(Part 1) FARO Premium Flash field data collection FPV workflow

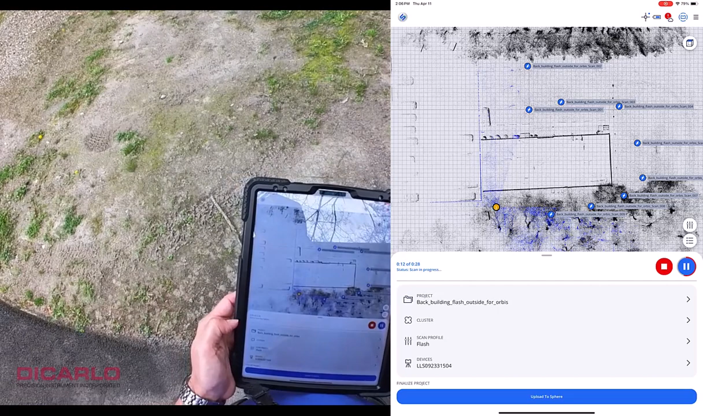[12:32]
eight seconds and we're done looks like it went into the right spot and i did a shorter leg here just
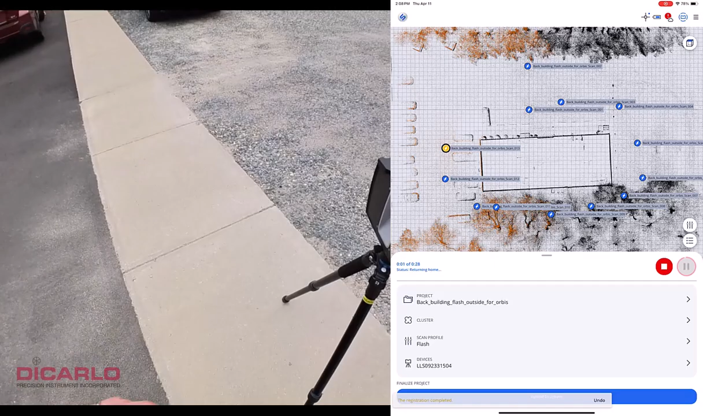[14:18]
flash mode meaning you do have to be
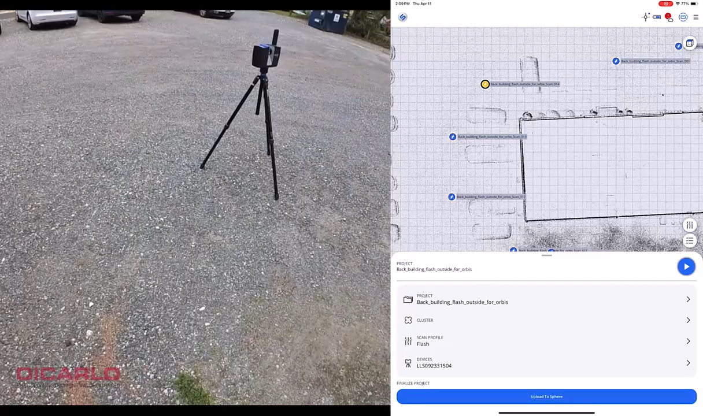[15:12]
oh no it does work okay so it looks like it worked again i will do maybe another scan here
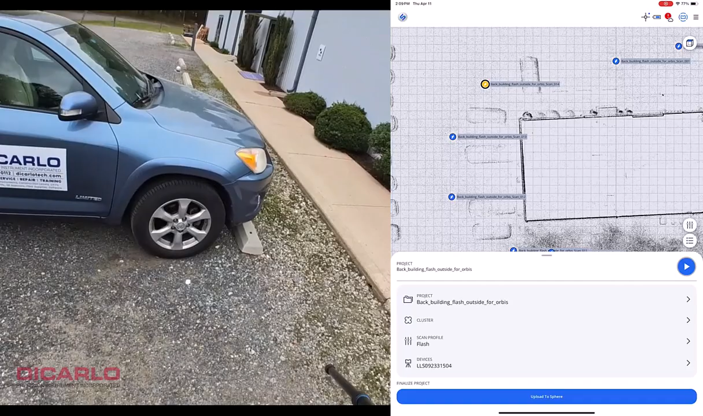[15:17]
and because i want to be finished with this and
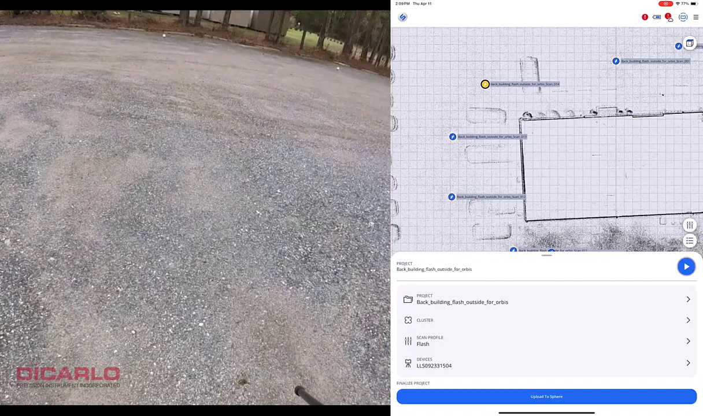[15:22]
uh actually do what i said we will do a scan at regular resolution
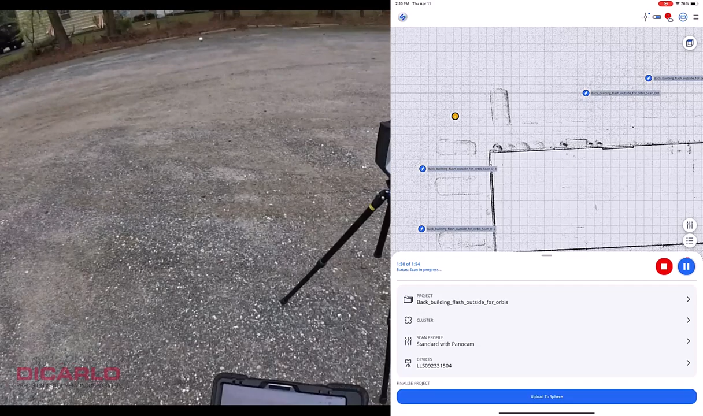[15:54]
the truck once the actual scan is finished
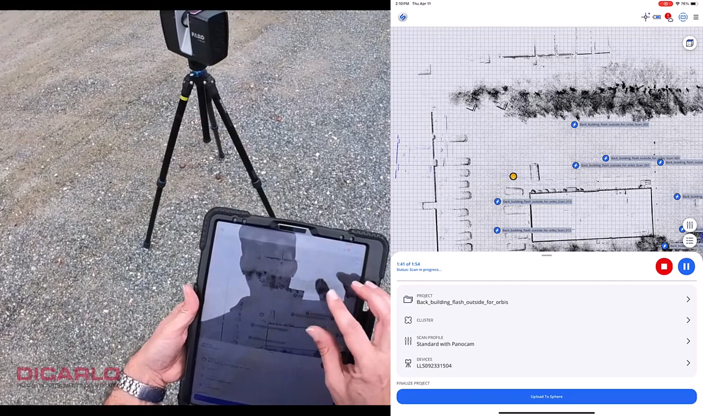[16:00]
let's see from the side it was able to figure it out height wise we don't really seem to be awful either some fro so from a
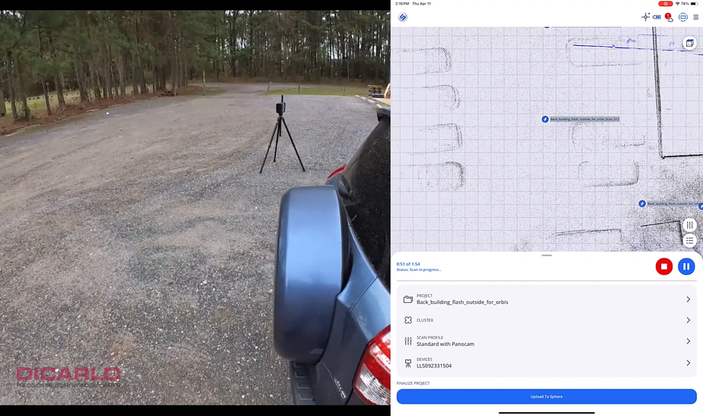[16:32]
not being able to do a great registration and it'll be something that the software better seen obviously will be able to fix
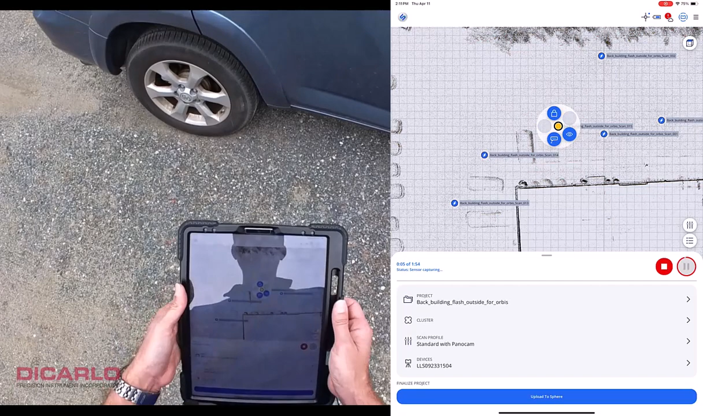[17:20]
if uh you hinge on the actual software that then fixes the stuff for you which is ferocene so i'm not gonna do
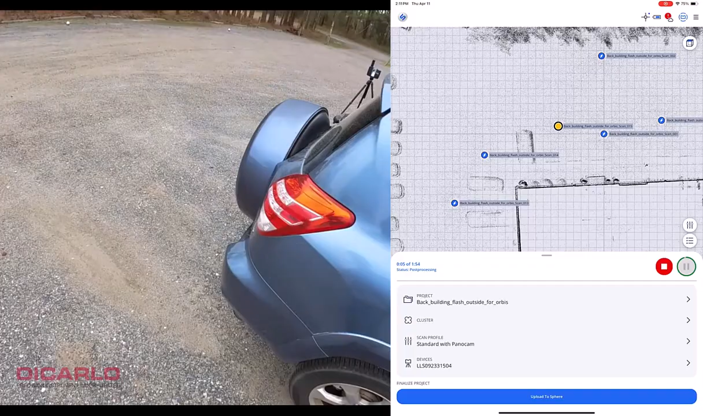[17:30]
anything past this all right that's it so i am done with my loop it took us well close to 15 minutes 12 plus two so about 14
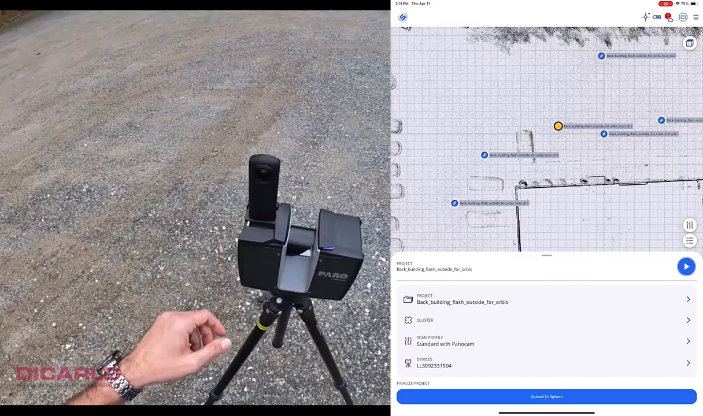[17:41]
minutes uh to finish everything i am now going to proceed
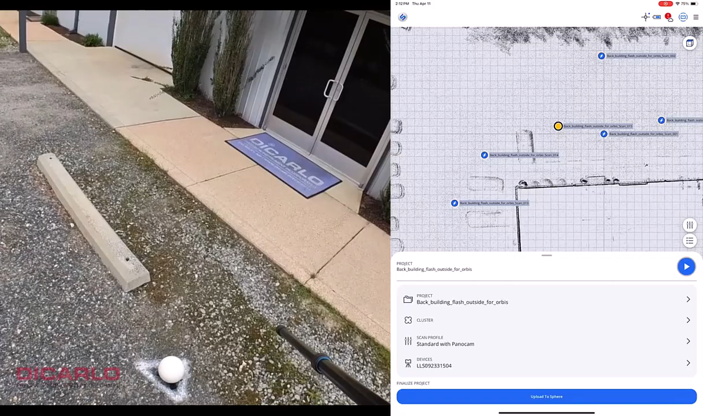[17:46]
and actually download the data onto the sd card and start the